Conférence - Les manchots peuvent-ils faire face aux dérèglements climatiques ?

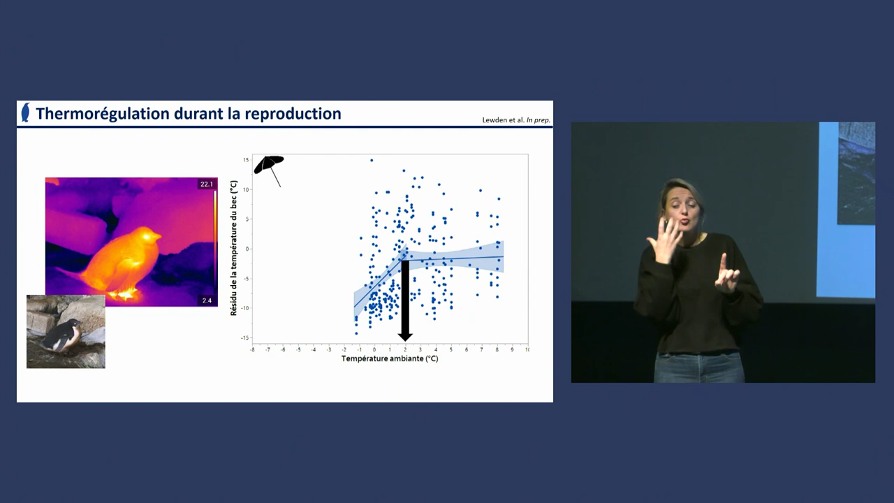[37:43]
C'est-à-dire qu'après une température plus chaude que 2 degrés, la température du bec ne va plus augmenter. Ce qui est intéressant, c'est de remarquer que lorsque l'on a les nids au soleil, on a également la même rupture de pente, c'est-à-dire plus d'augmentation de la température du bec, mais que cette rupture de pente, elle intervient à une température de l'air qui est plus froide. Elle intervient finalement plutôt à une température de l'air autour de 0 degré.
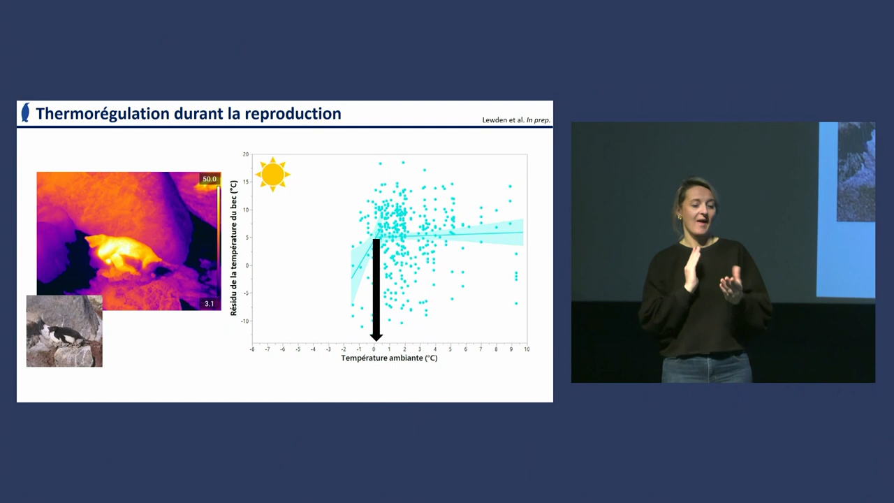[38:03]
Donc, si on superpose ces résultats, ces données, on se rend compte qu'ici,